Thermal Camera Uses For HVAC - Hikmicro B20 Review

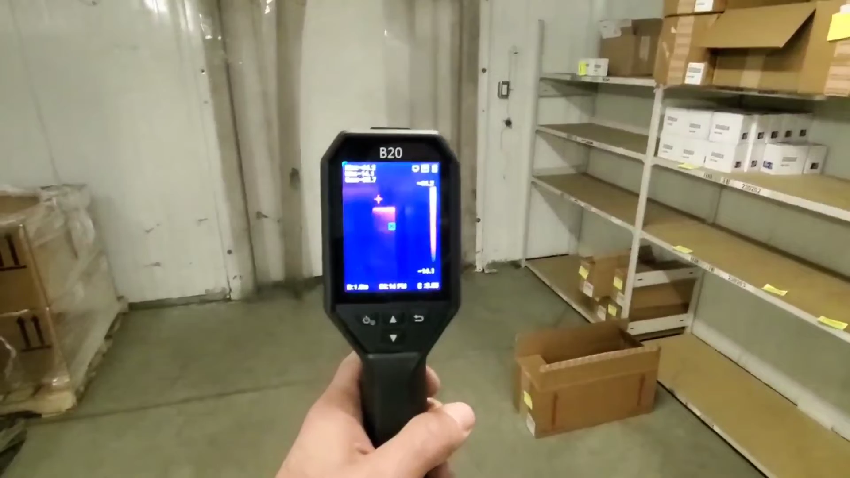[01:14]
So if I put the B20 up, we can really see where that infiltration is.
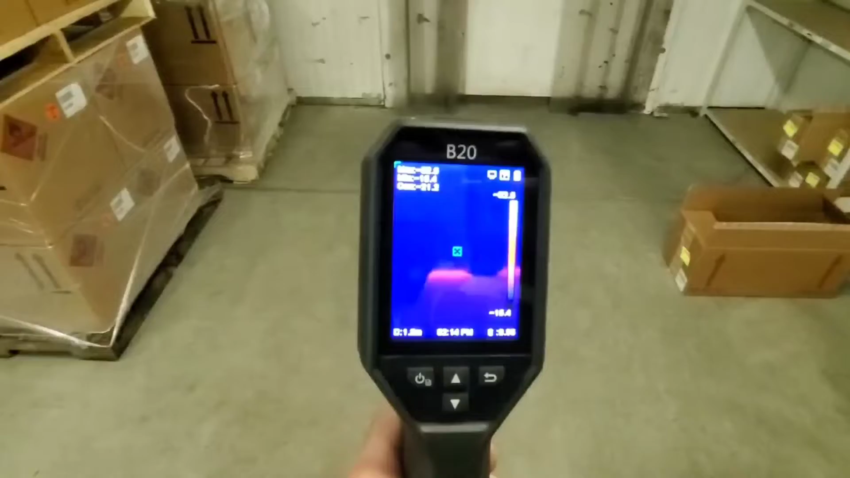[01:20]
That red is the heat signature coming from around that door.
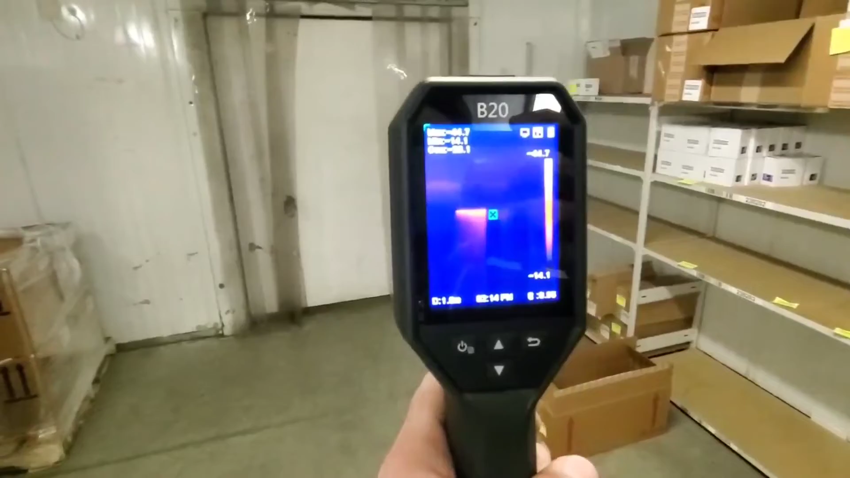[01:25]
So it looks like that door could be resealed, and we could probably get some more efficiency out of this box in here.
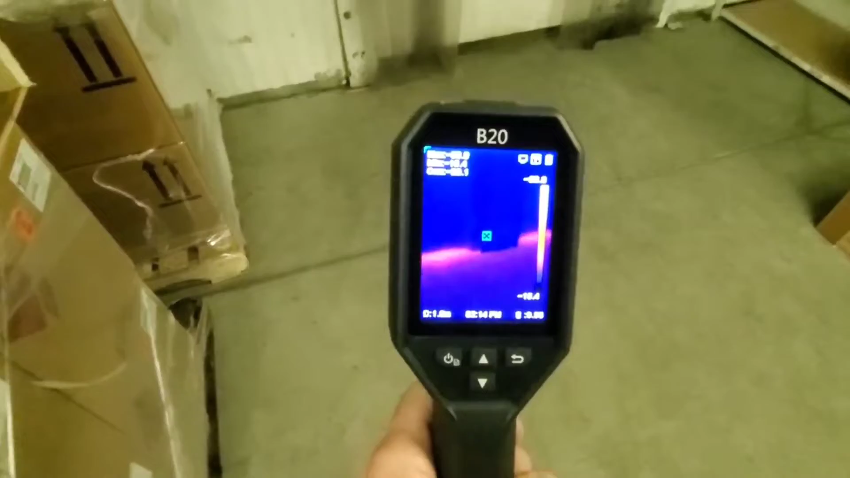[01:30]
So there's a really good case for using a thermal imager in a situation like this.
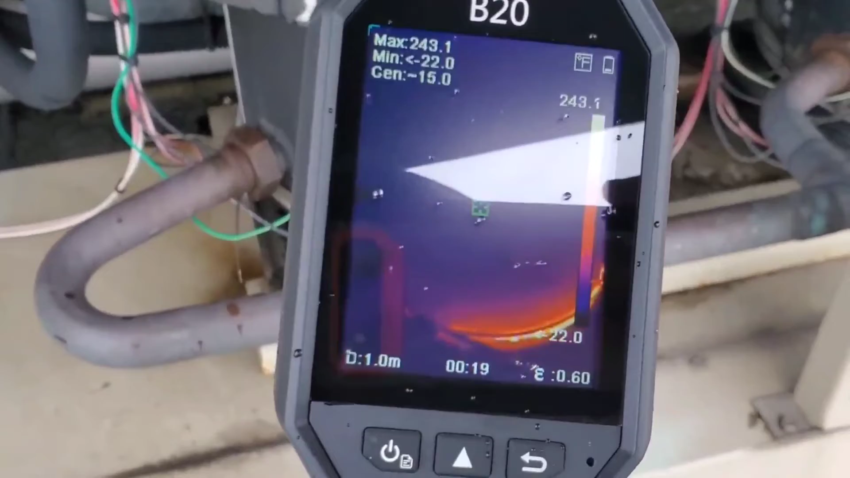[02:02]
and we can see that that crankcase heater is functioning. So pretty cool stuff.
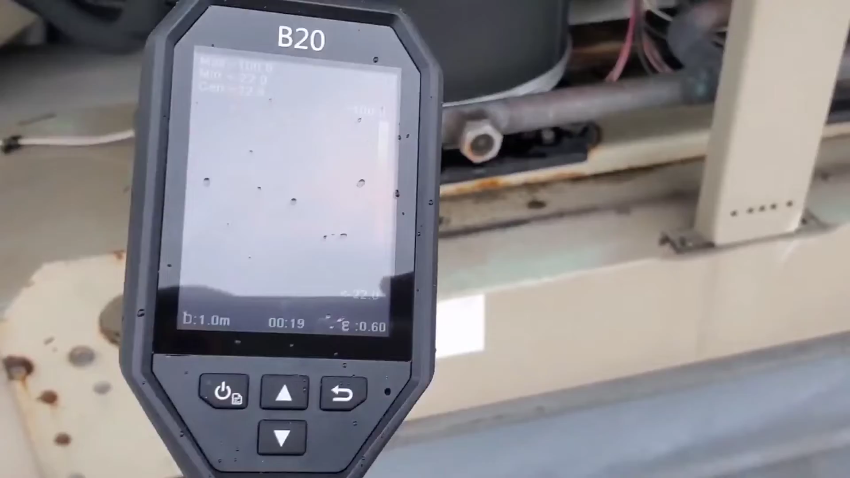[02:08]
We can use this for other things too. Like if we walk around and look at the functional chiller,
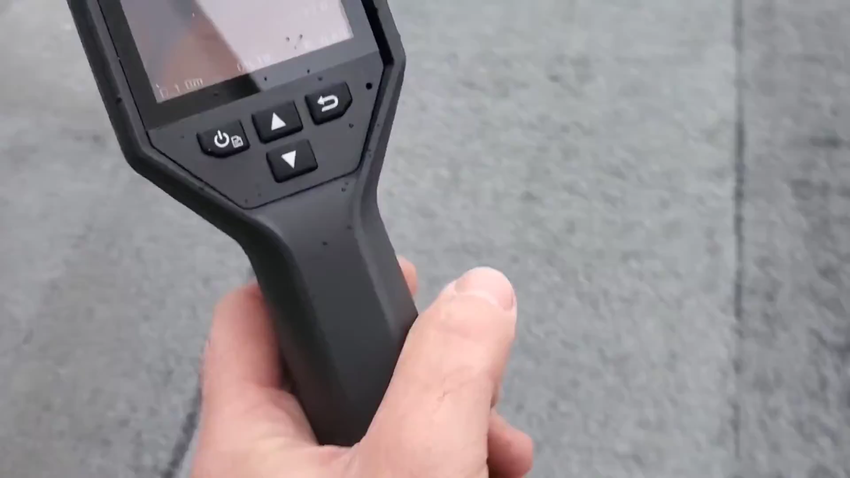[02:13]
the one that's actually running, we
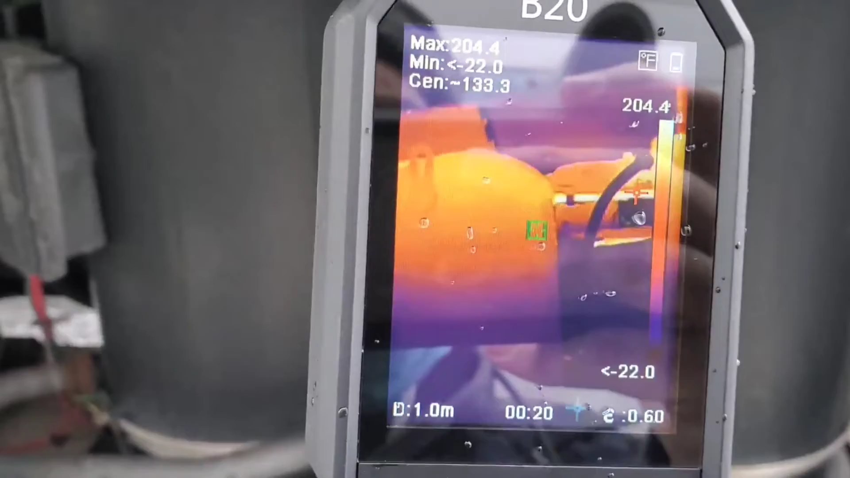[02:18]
can have a look here at the tops of the compressors.
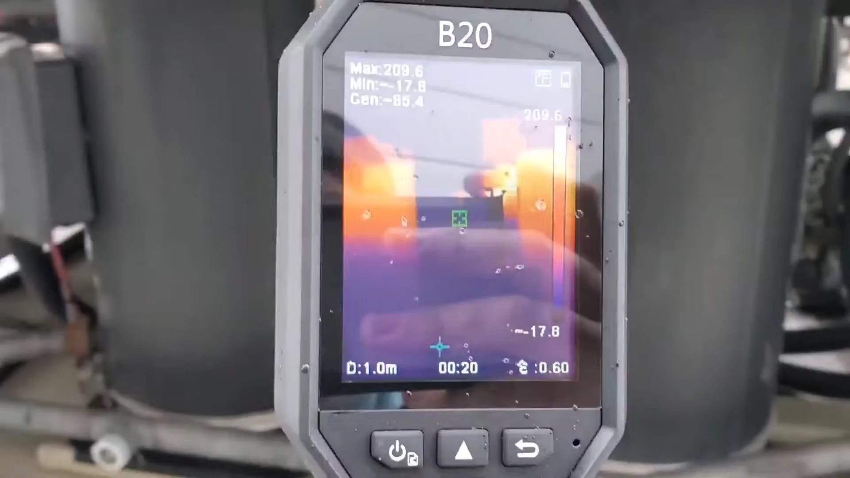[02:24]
They're warm, and the bottoms are cooler. There's a crankcase heater on that one because that compressor is off currently.
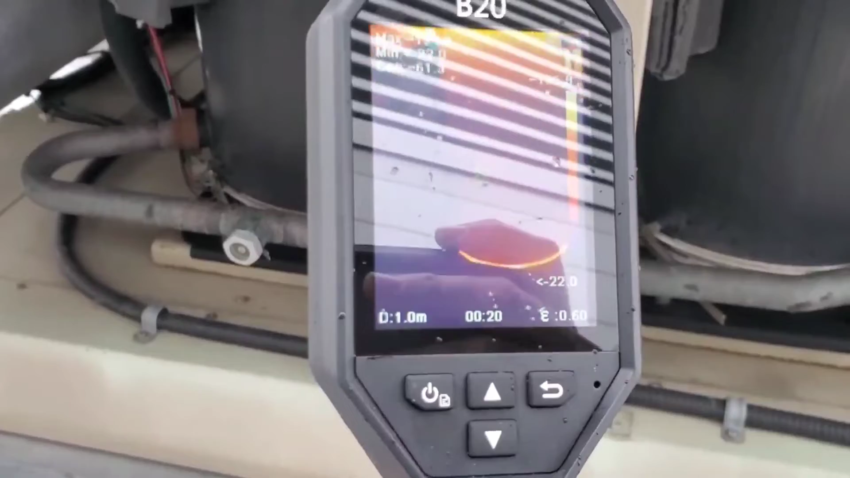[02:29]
So right here we have a crankcase heater that's not on.
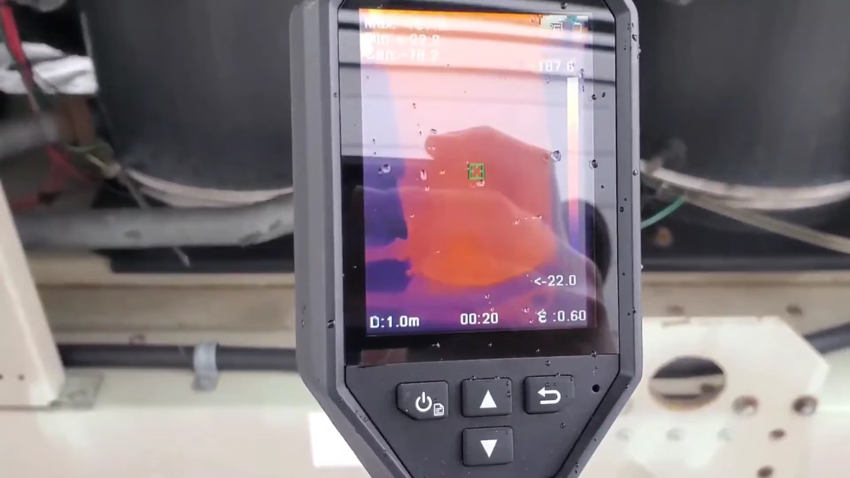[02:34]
Very interesting. And this one is on. Very cool stuff.
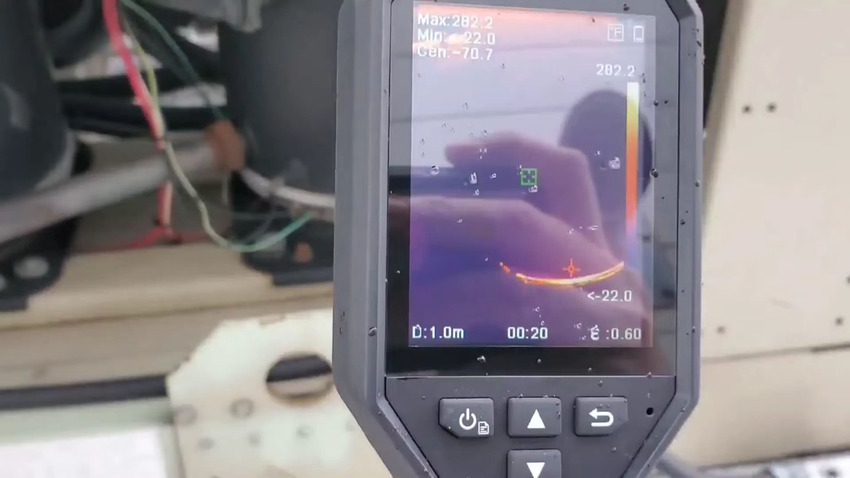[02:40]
So another great way to utilize a thermal camera is to look at an electrical panel.